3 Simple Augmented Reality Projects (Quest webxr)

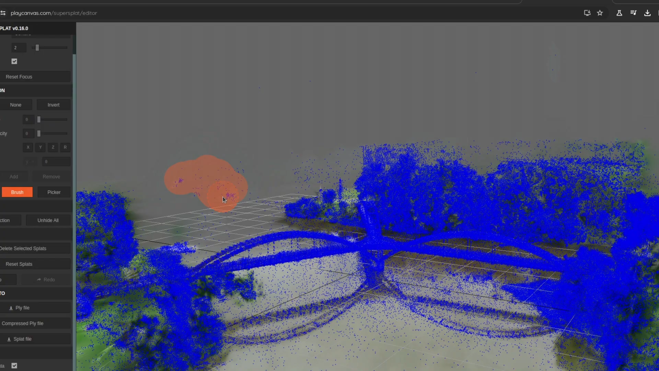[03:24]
Another nice addition is that there's these really nice Gaussian splat editors
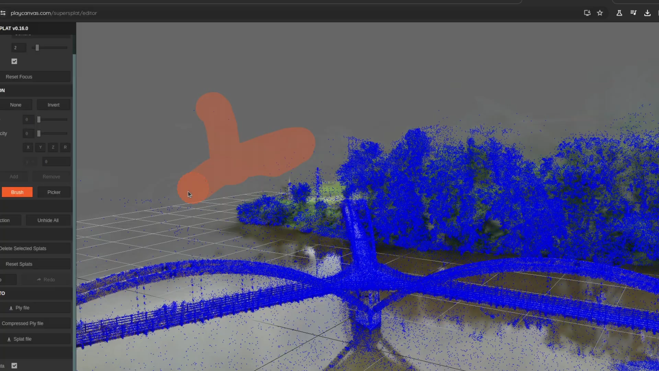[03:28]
and they allow you to do things like remove extra Gaussian splats and orient your Gaussian splat to be the like right way up.
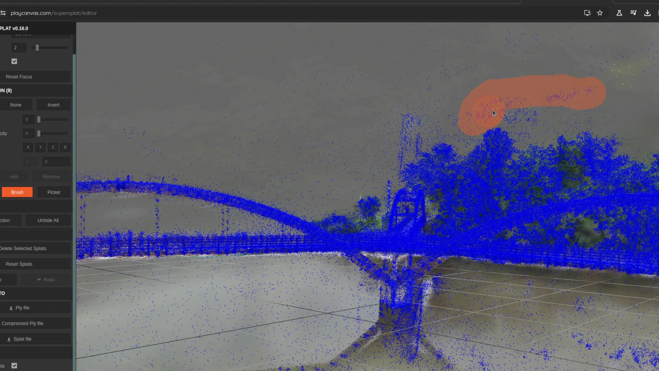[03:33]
Um, and that just allows things to be simpler down the line.
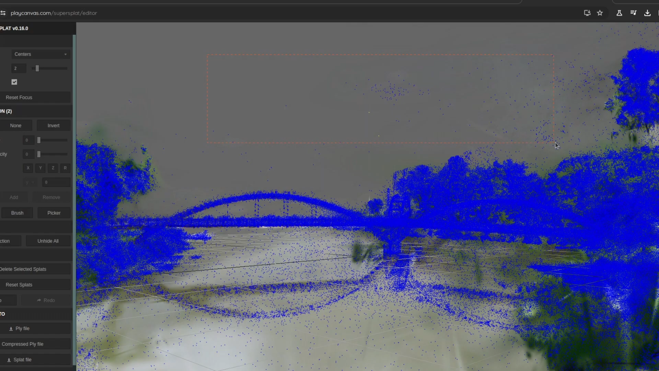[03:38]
Uh, Gaussian splats, oftentimes they create like these smoke or sky, um, extra splats and those are really annoying to deal with.
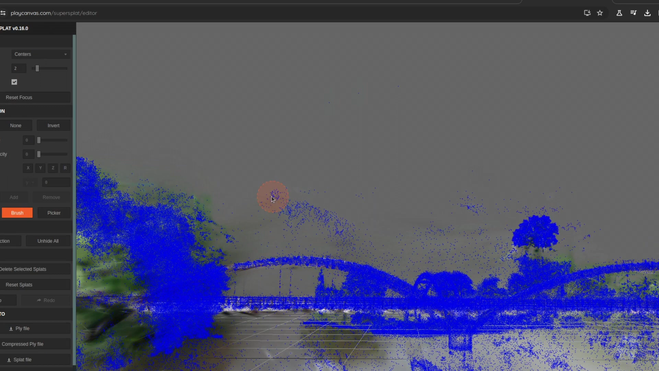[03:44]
So just being able to like quickly cut them out and delete them really cleans up your, your, um, Gaussian splat and makes it look a lot more premium.